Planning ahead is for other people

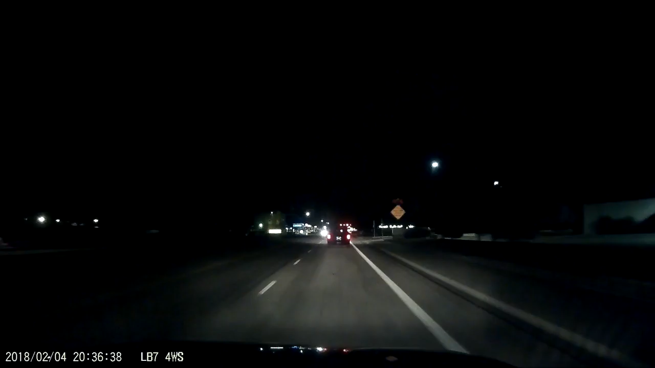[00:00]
Oh, what the hell foolishness is this? Yeah. Are we allowed to turn right still? Yeah, I think it's just closed. The right lane is closed on the other side of the intersection. So why don't let us just... Nah, whatever. Oh, you just have to do that. Wow. That's a thing. It makes a kind of sense given the way people in this town drive. Yeah. Because you'll get people who get right up to here, then realize that it's closed, and then they'll try and jam it in the intersection and be morons.
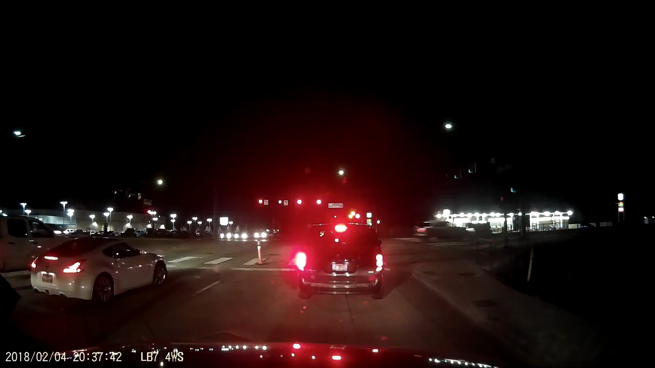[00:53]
Okay, he's gonna... Yep. You wanna let him in? Yeah, because I think otherwise he'll just run into me. Maybe if it was in the truck? Yeah, I like the Suburban too much. Like, if it was the Pontiac, I would not let him in. What a douche nozzle. Yep.